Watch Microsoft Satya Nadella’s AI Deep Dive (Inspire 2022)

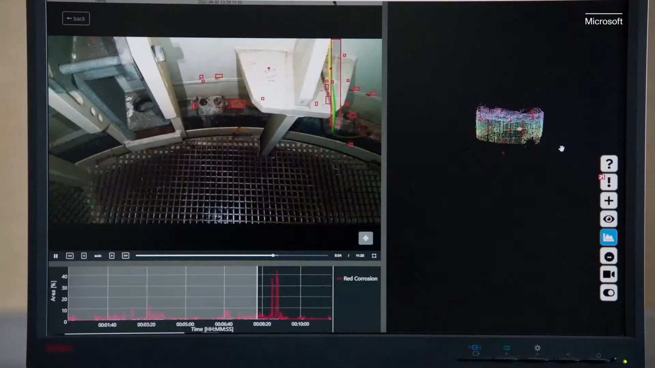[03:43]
we run computer vision models to detect corrosion and cracks.